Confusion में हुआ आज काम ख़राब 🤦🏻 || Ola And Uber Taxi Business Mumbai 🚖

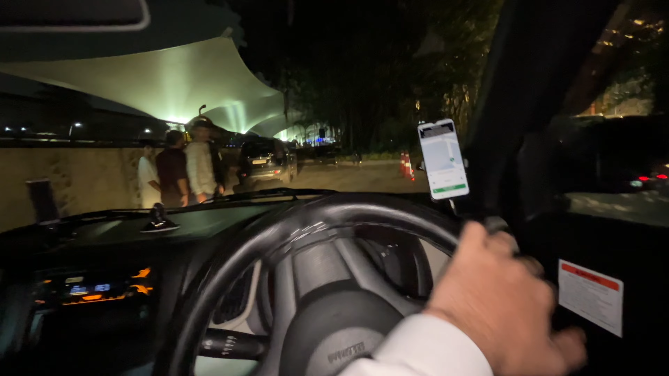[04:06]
सो ये आ गया मैं ताज सांता क्रूज में, पिकअप पॉइंट के बाजू में ही भाई एक बुकिंग आ गई तो मैंने ले ली।
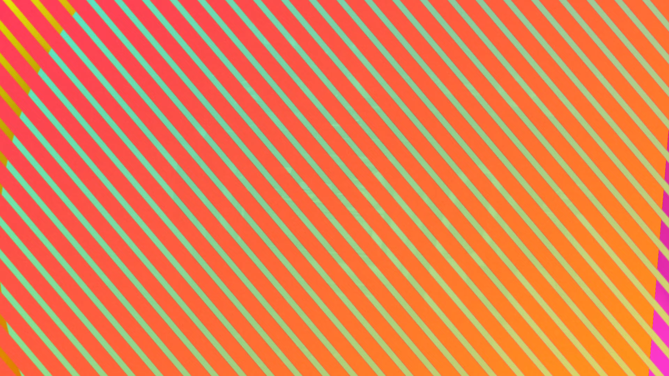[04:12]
ये बुकिंग है मरोल की, 1052 हो गया गाइस, और है ना 487 रुपीस दिया है।
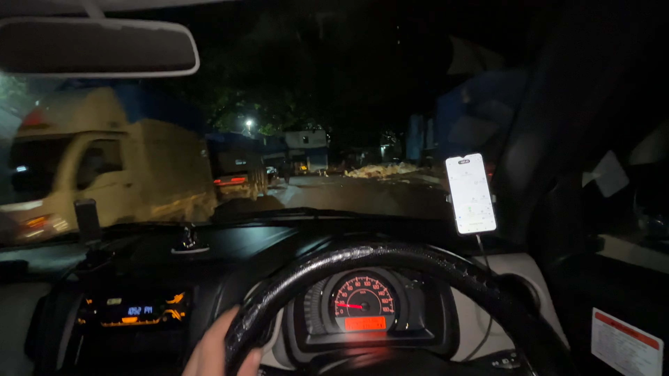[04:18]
मैं हूँ अभी भांडुप में, क्या बताऊं भाई भांडुप पहुंच गया मैं तो। ये बुकिंग जो थी ना ये मैंने उठाई थी मरोल की, मरोल पे ड्रॉप करने के बाद,